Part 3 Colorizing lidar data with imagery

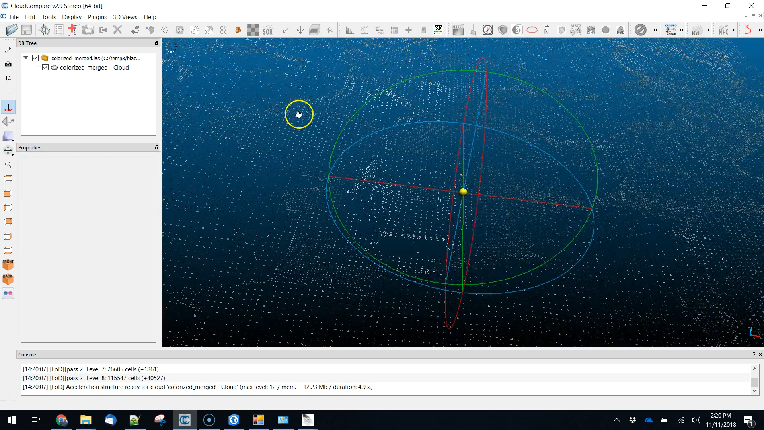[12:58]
If we had brought in all the intensity data all of that still would have been there classification data and so we can we really can can get quite a lot of information packed in here.
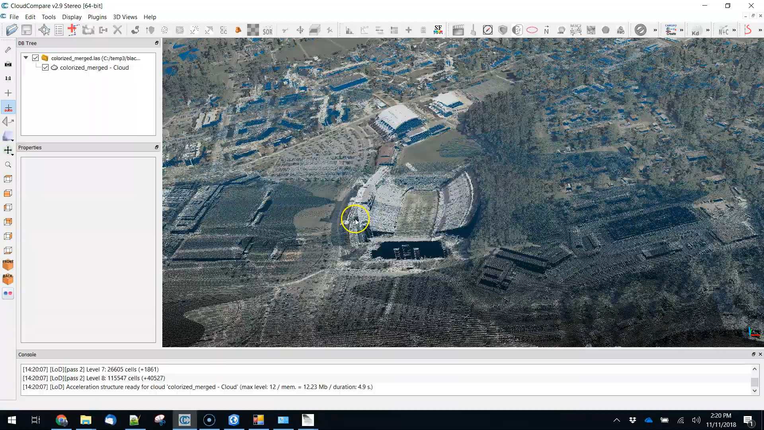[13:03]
It's still the original LiDAR data so things like the facades of buildings are still missing and keep in mind that the colorization is really done via interpolation.
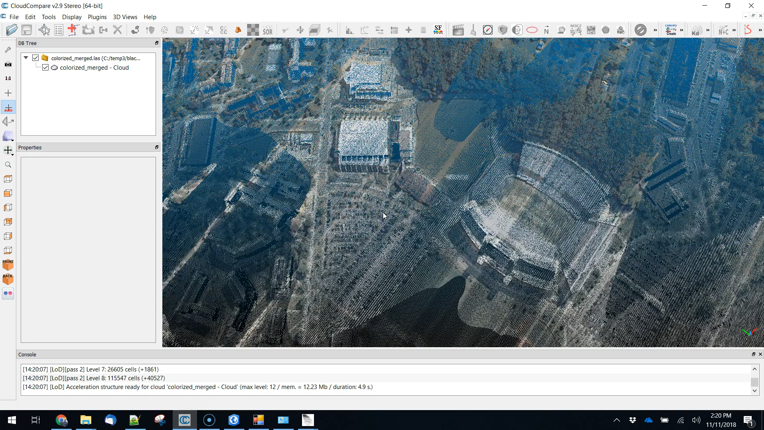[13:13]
So a lot of the things that you're seeing in here are probably not there.
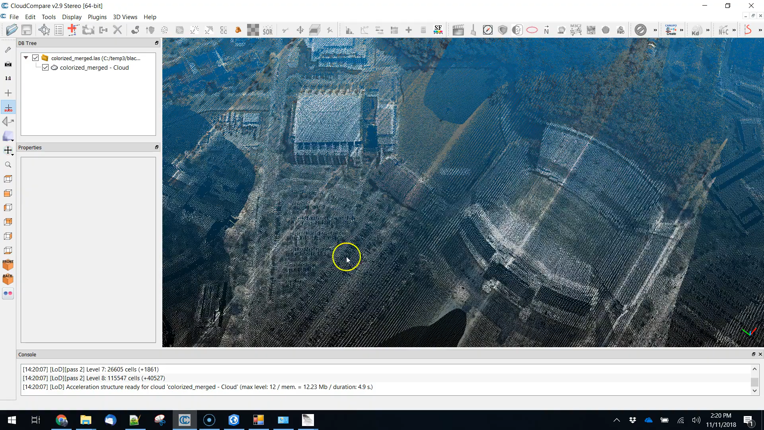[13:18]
So for instance we're seeing a lot of cars right here.
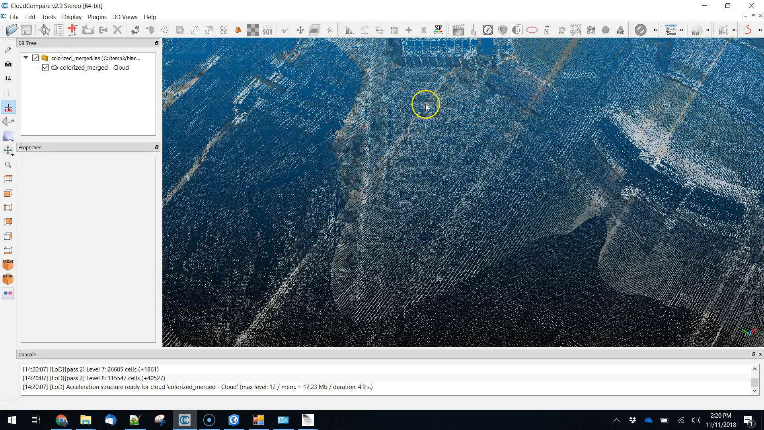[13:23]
Those cars were in the imagery but were probably not in the LiDAR data set and so there's going to be some miscoloring of things. But generally as long as you've kind of matched things up pretty well trees,
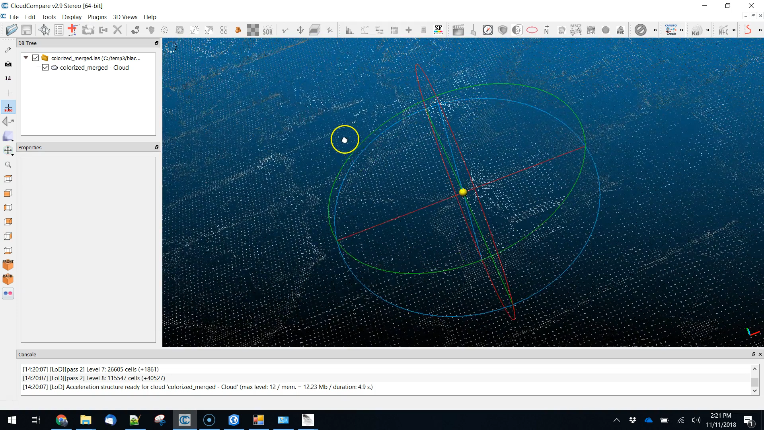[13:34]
buildings, all of those sort of more permanent features should be intact.